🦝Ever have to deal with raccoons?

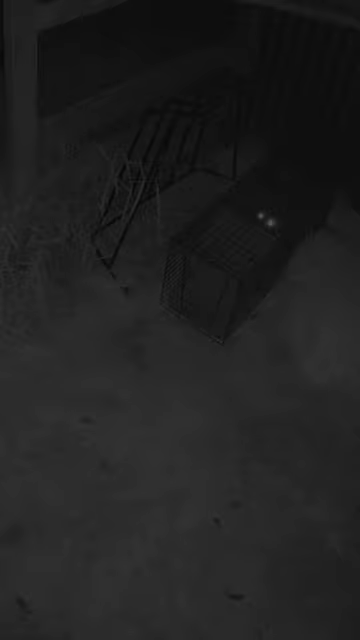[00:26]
really aggressive as was the last coon that we caught and we just we have to be really cautious now because there's been cases of rabies in raccoons in our area and we don't want to take the risk I'm not even coming near you